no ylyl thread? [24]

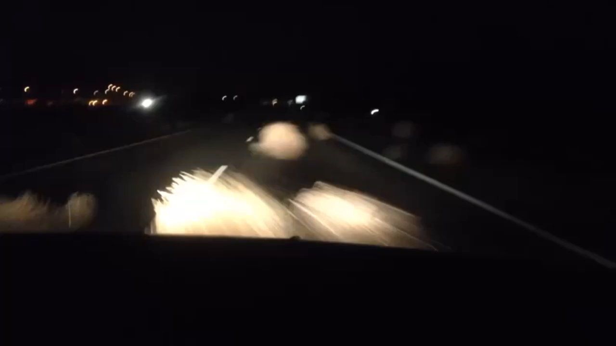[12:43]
Baby! It's okay! Baby, it's not okay! It's okay! Oh my god! Honey, they're just sagebrush. I'm freaking pull over the fuck out! Pull over. Pull over. Baby, pull over. Just pull over right here. Oh my god.